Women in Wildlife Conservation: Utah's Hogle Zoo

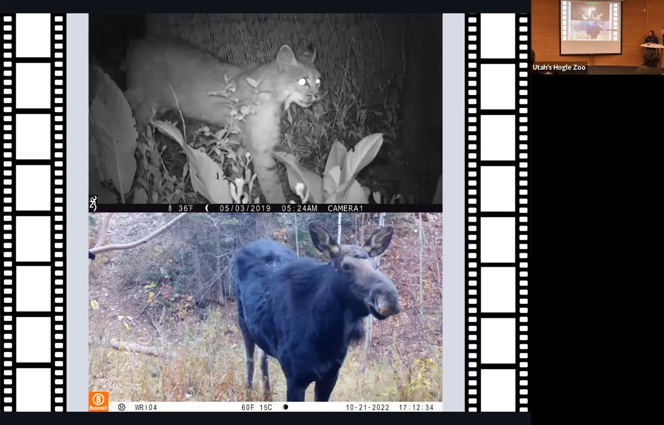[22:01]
Very interested moose. And what's really fun is we're not just seeing species and animals. We can see some behaviors too.
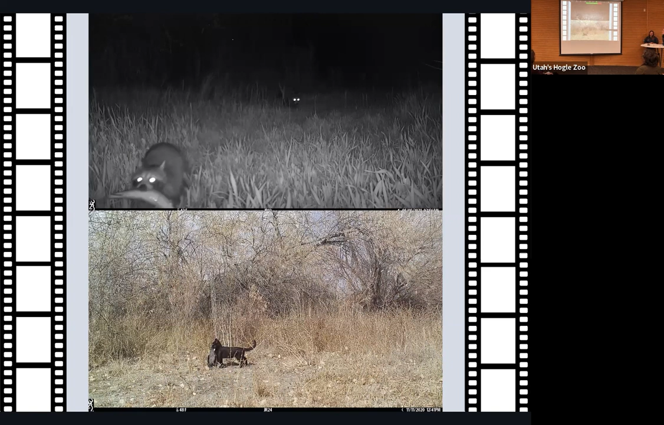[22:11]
So here we see a raccoon with a fish dinner running from his friend. And then I highlight some issues we have along an urban river too. So we have domestic cat catching birds, which is a problem I'm sure we're all familiar with and those happening. And here are a ton of red foxes because they are my second favorite animal in the world.